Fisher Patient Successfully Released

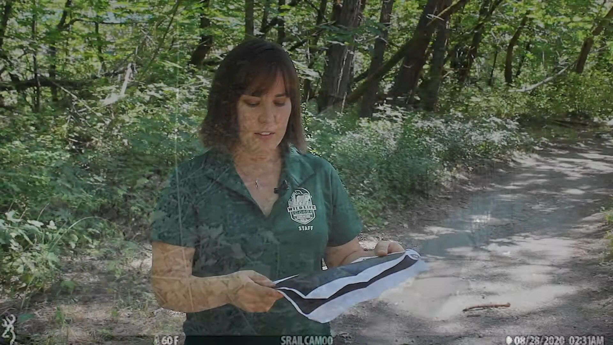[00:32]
This picture where he's dragging his back end this animal was not likely to make it.
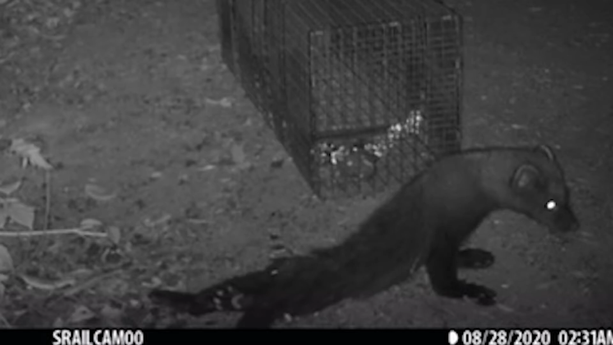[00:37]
It was definitely a long shot but we wanted to try.